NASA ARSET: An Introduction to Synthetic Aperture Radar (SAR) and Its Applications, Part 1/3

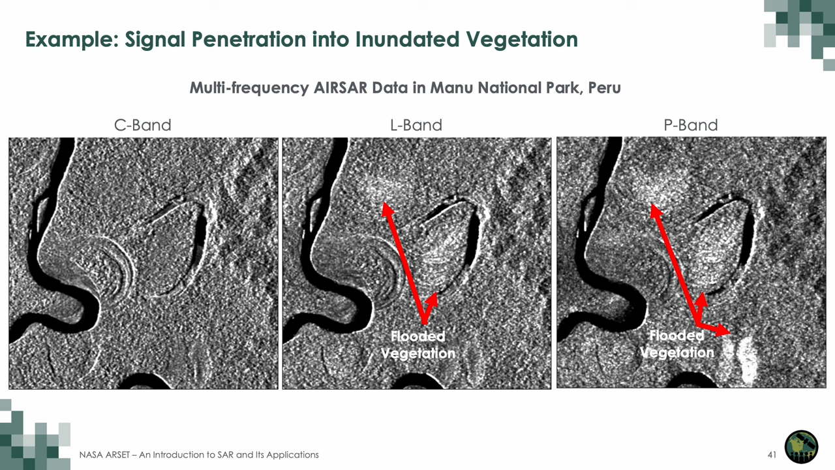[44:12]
So as you would expect, the longer wavelength penetrates deeper into the canopy to detect flooded vegetation, which are the bright areas, that's flooded vegetation. So note all of the white areas in the P-band image that are either not present or less bright and extensive in the L-band image or the C-band image, where there's hardly any flooded vegetation detected.
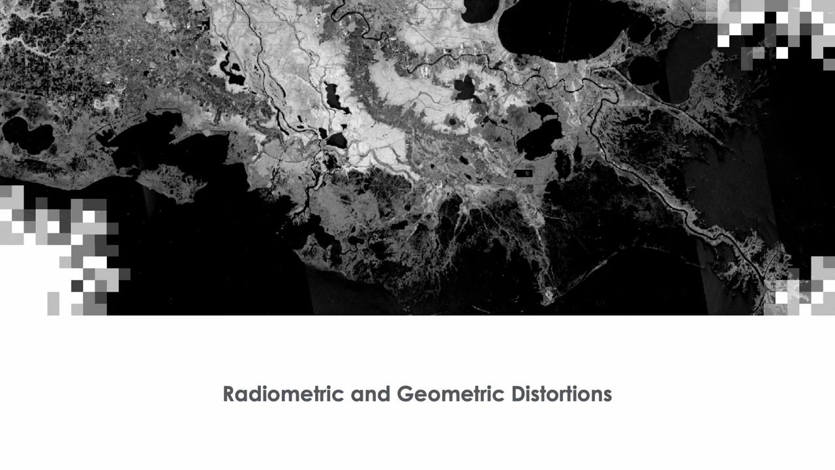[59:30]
that one has to account for in radar images. And in this next section, I will discuss these distortions. The first one is the side-looking nature of imaging radars results in certain geometric distortions. And one of them is the slant range, which is the distance of the signal between the sensor and the target, not the true horizontal distance along the Earth's surface.
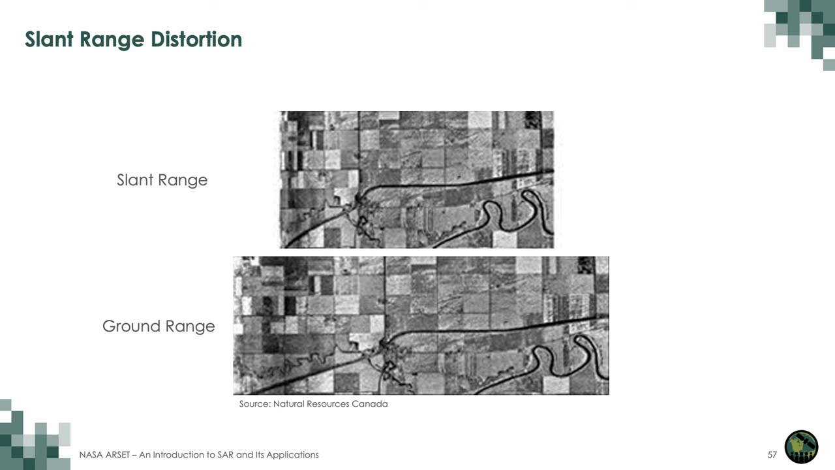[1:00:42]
where the fields and the road in the near range on the left side of the image are compressed. And the same image is then converted to ground range in the bottom with the features in their proper geometric shape. For most SAR datasets, this correction has already been done. Similar to the distortions encountered when using cameras and scanners,
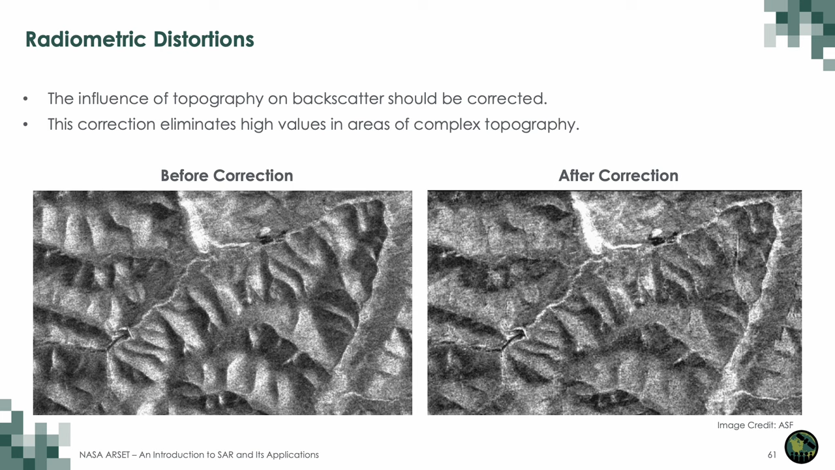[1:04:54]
Radiometrically terrain-corrected SAR images, or RTC images, for example, have had radiometric and geometric corrections already applied.
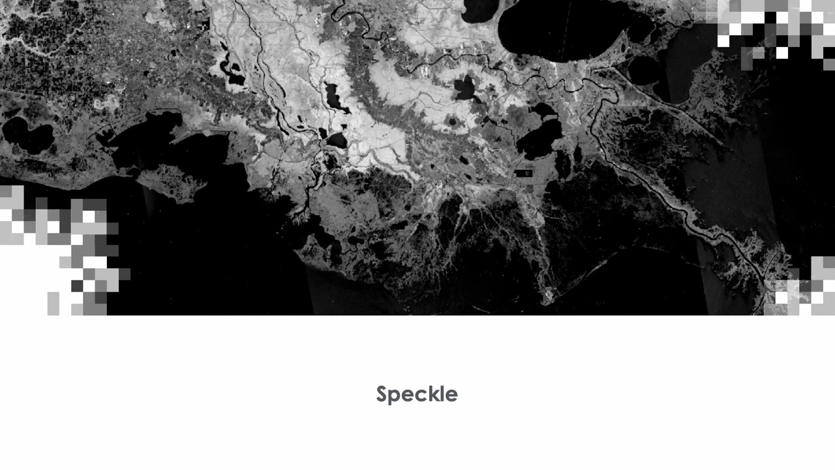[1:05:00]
And the last topic I wanted to touch on was speckle. So let's talk about speckle. Speckle appears as a grainy salt and pepper texture in an image. It is not noise. It is characteristic of SAR images. And this is caused by multiple scattering returns that occur within each resolution cell. So as an example, in this figure, we have a homogeneous target, such as a large grass-covered field.
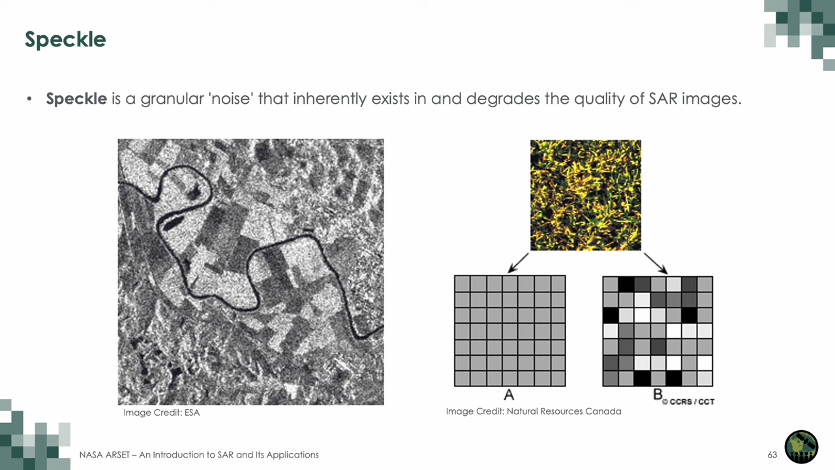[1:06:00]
And that is going to cause then some pixels being brighter and some being darker, such as what you see in image B. And that field is going to appear speckled.
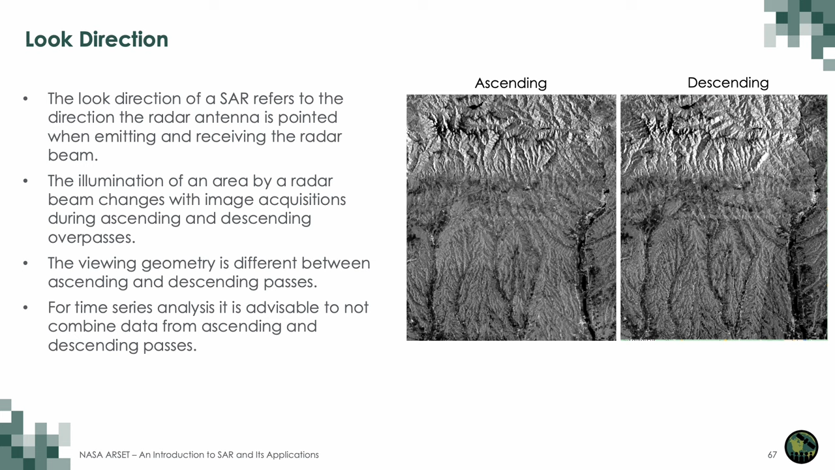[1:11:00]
So it is advisable that if you're doing time series analysis, to not combine data from ascending and descending passes. The other factor to consider is the role of moisture. So at the beginning, I said that the advantage of radar is that it has an almost all-weather capability. So note the stress on the almost, because it's not truly all weather. Sometimes when you have big rain events, especially the type of events that you see in the tropics, that will affect your signal.
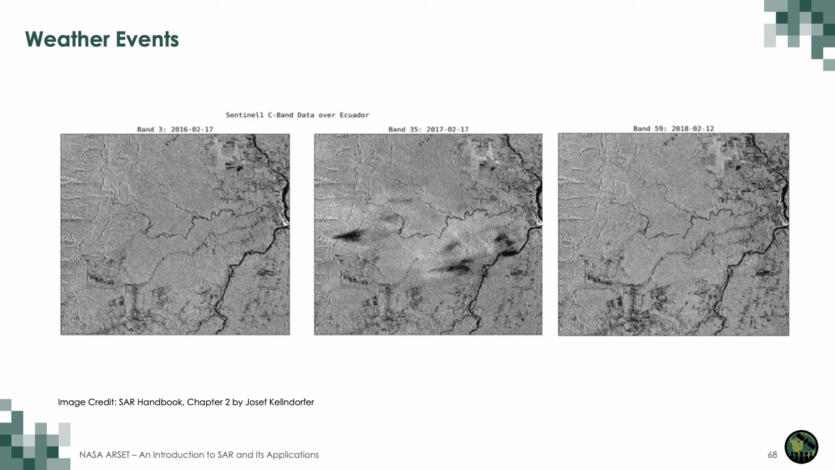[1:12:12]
And the bright areas are the result from wet vegetation and soils from the rain event. So this is why it's always important to look at your data to identify if there are any sort of odd artifacts like this that would make your image non-usable for any sort of analysis.
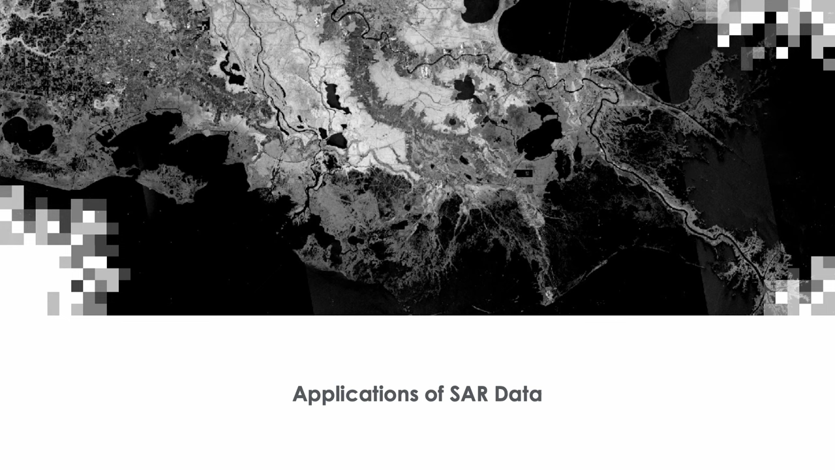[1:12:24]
And now let's take a look at some applications of SAR data. This is an example of the use of radar to detect oil spills on water.